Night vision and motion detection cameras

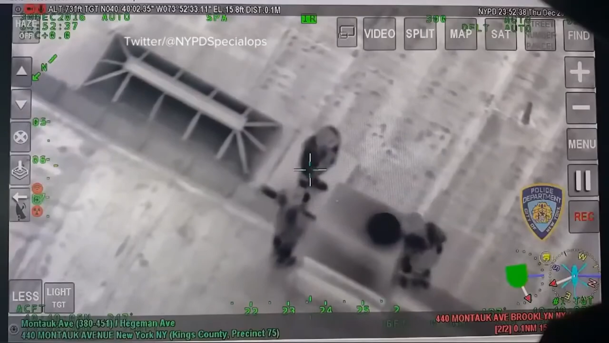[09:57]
The footage taken from a helicopter. Three home invasion robbery suspects rounded up by police and taken into custody.
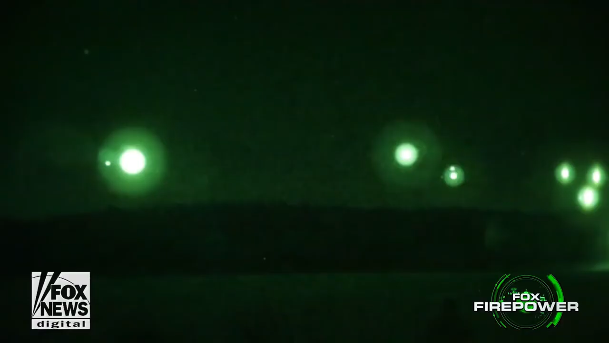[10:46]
Night is something that's been used throughout history as an advantage in war. And one of the things that we do in modern warfare to
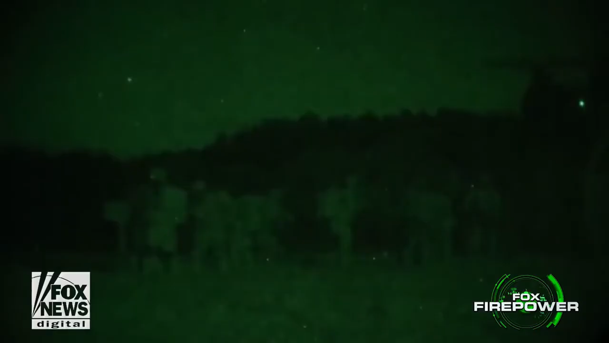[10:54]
dominate the night for our ground forces is night vision technology. You've probably heard about this, you've seen it in the movies, night vision goggles, night vision devices, NODs, right? But what are we gonna do next?
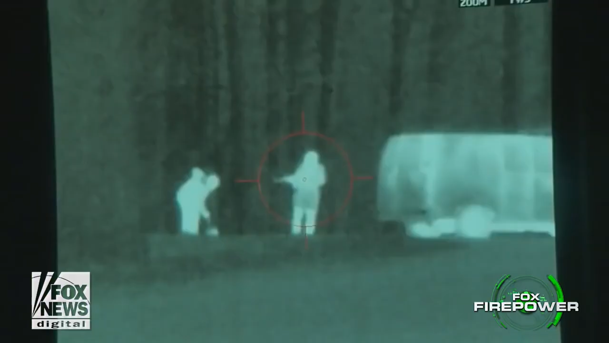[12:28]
It sends the information to the eye, the monocular. With a touch of a button, the warfighter can see exactly what that rifle can see and take the shot without ever being at risk at all.
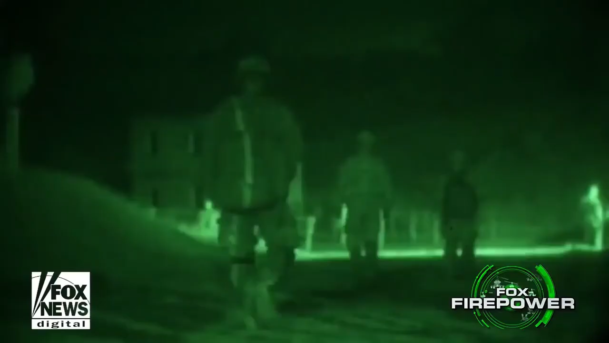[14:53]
And if we can improve the way the soldiers can see at night or see through fog or see through obscured conditions like sand, night vision goggles are also very useful for that,
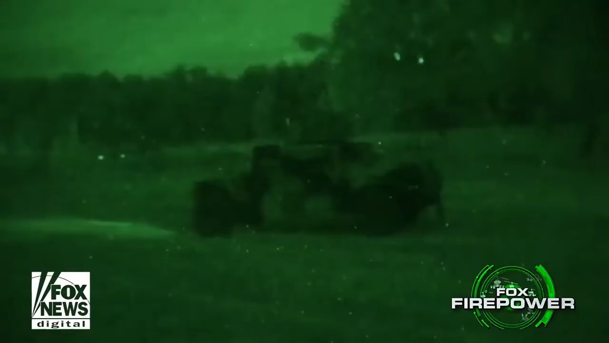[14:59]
being able to see the enemy through those tough conditions. Right now, they're using a very basic model, which is something like the PVS 14 or the ENVG.
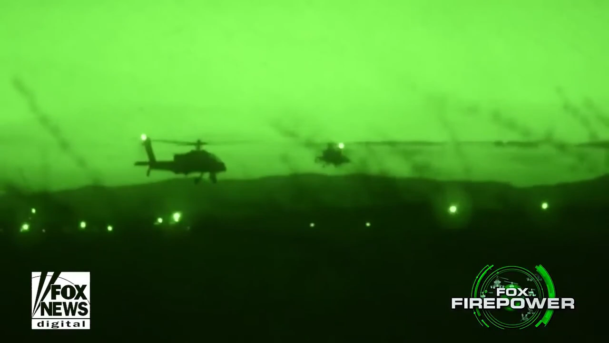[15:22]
So what sorts of things could we be thinking about? Well, we've had two breakthroughs that I'd like to mention. Can't guarantee that they'd be included in the sort of night vision that they're going to be equipped with, but I'd love for our soldiers to see this sort of stuff.
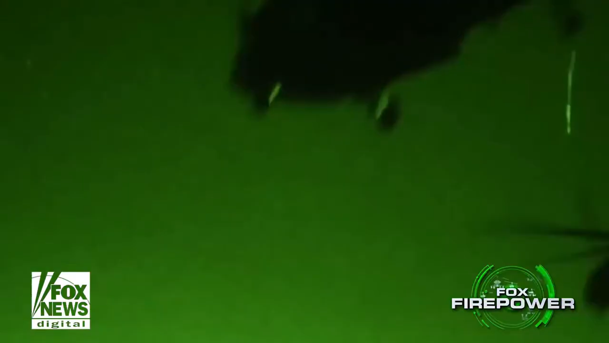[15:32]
We've had a breakthrough in combining image intensification with the thermal imaging.
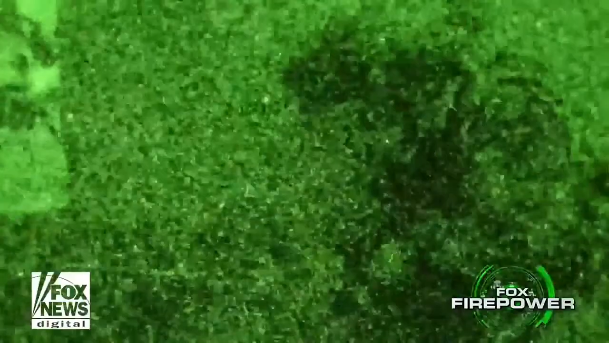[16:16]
What would I like to see in terms of advances? Far more aggressive, like I stated earlier. What do I mean by that?
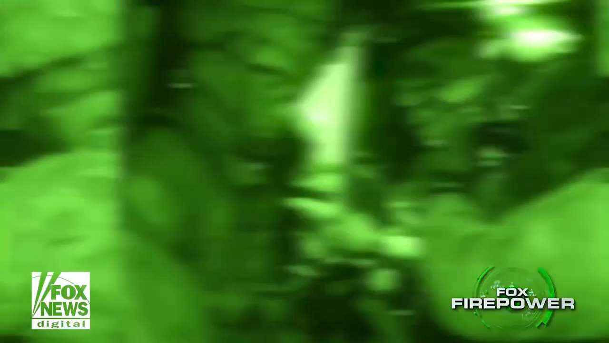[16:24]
Well, we need to, that image intensification, being able to zoom in, that's one great example.
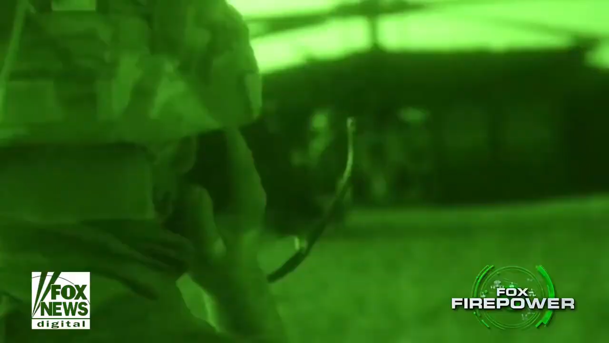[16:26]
I think the best picture I could give you is think something like Terminator-style vision or RoboCop-style vision.
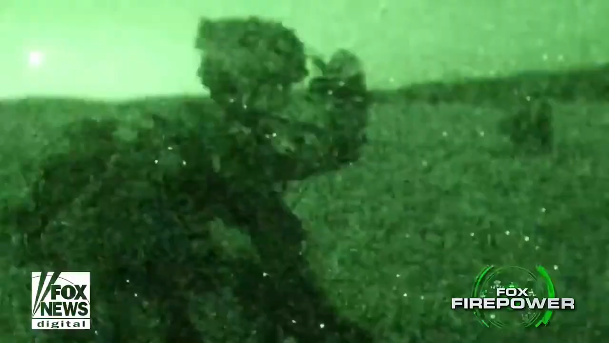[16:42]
countries who are hostile to us, they're going in that direction. So what sort of things does that bring to our soldier on the field? What sort of practical advantages?
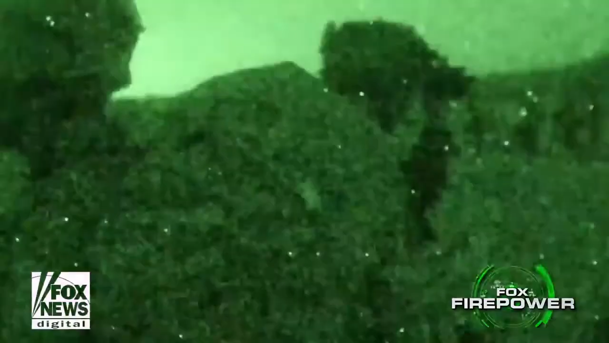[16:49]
Think about a drone feed, eyes in the sky. Not only would you be able to see at night, but you could see what the drone is seeing from above right there on the same place.
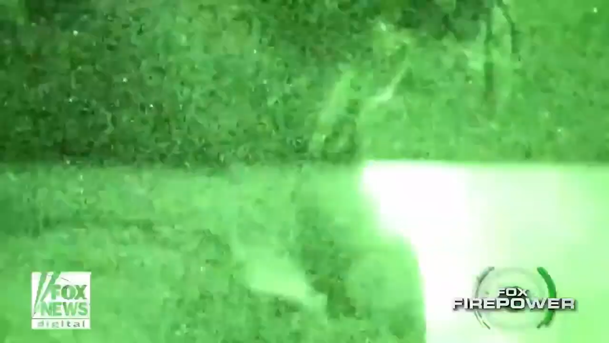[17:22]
lightweight for our operators and all of our warfighters?
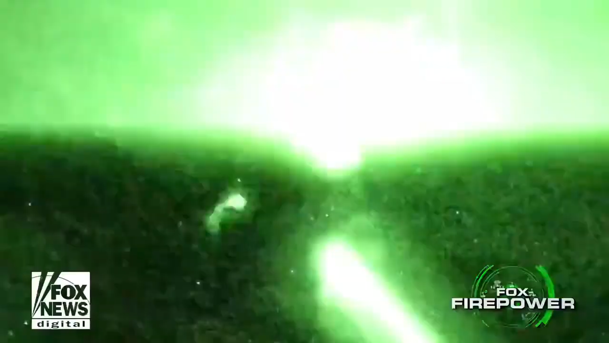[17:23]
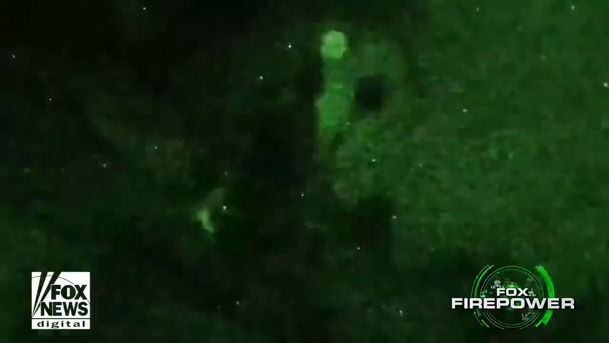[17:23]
That makes more sense to me, and that's something that we should be doing, and also hostile countries are going in that direction. I also would like to see things like being able to communicate, so networked night vision goggles, right?
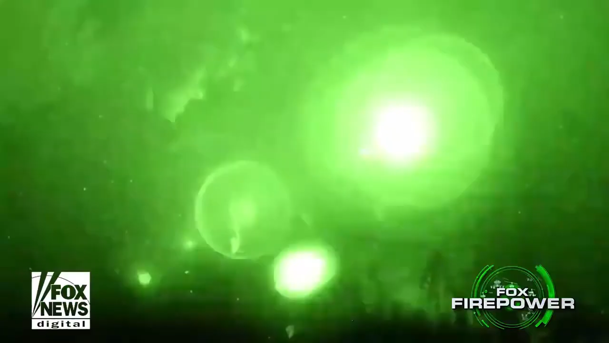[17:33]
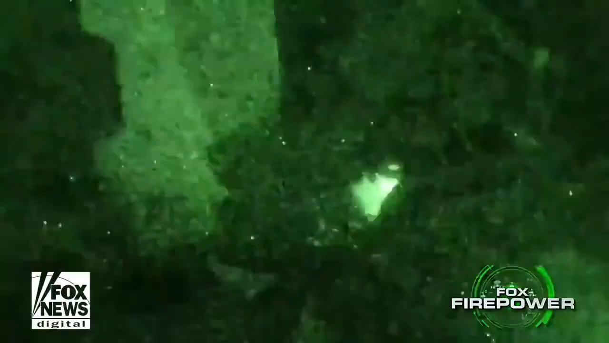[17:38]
So you could communicate the command, so you can see the same things that you're seeing through your night vision goggles.
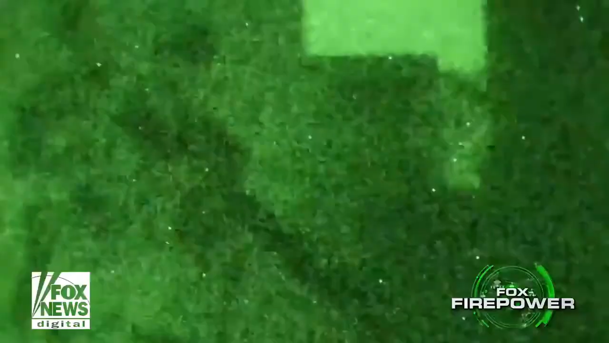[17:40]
They can feed you information, you can feed information from team to team, so you can see what they're seeing and use that to factor into your next steps as a team.